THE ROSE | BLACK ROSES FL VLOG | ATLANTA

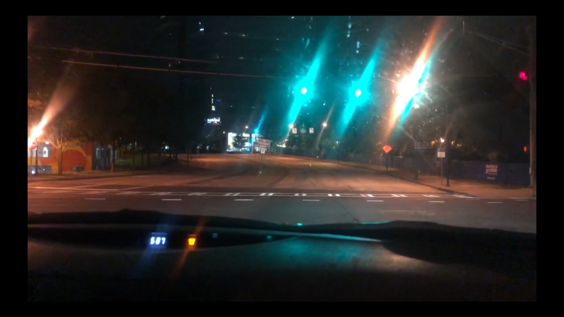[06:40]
Oh, yay, green. Okay, here we go. Oh, that's a parking garage, I think. Left to turn left onto West Peachtree Street Northeast, then your destination is on the left. Oh my god, there's people camped out already.